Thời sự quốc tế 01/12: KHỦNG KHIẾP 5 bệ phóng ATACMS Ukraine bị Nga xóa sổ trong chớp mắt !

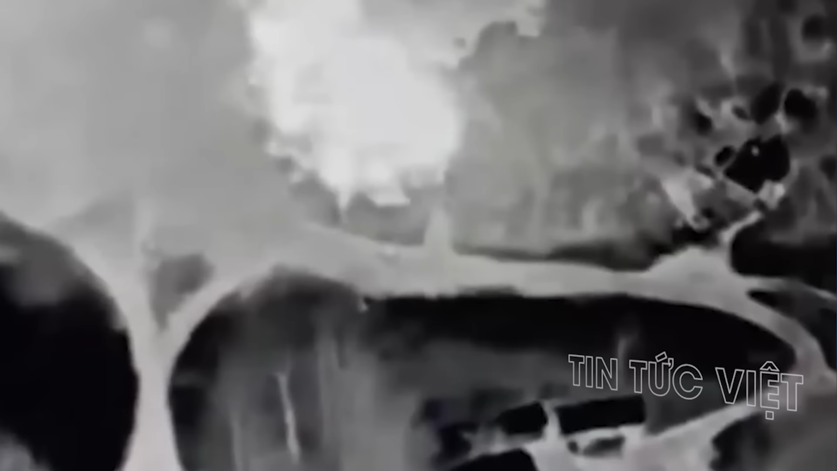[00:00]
Nga tuyên bố đã phá hủy 5 bệ phóng tên lửa ATACMS Ukraine,
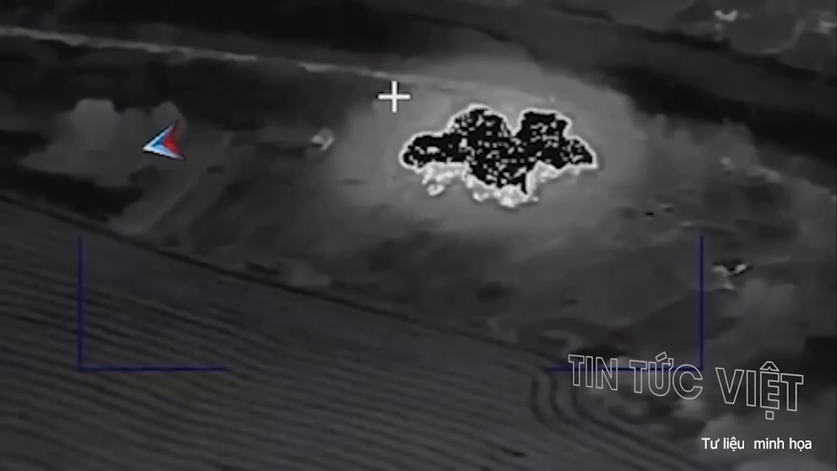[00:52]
Ngoài ra, 3 bệ phóng Himach khác cũng bị tiêu diệt gần khu vực Malibobrik,
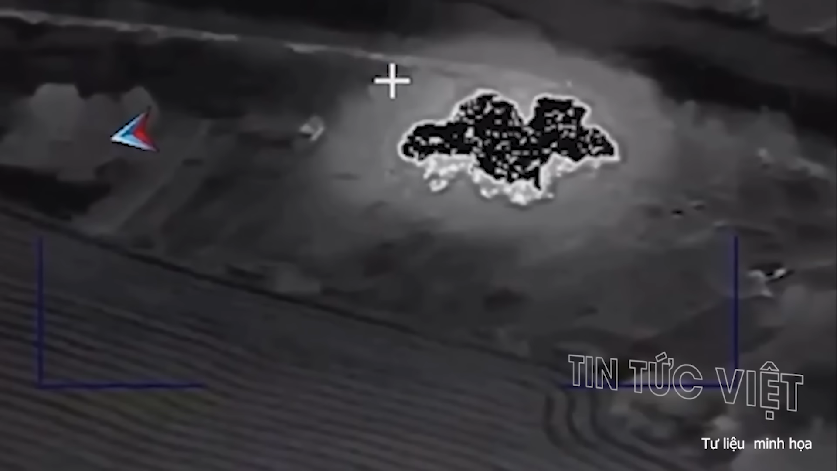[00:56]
cách Sumi khoảng 20 km về phía đông nam.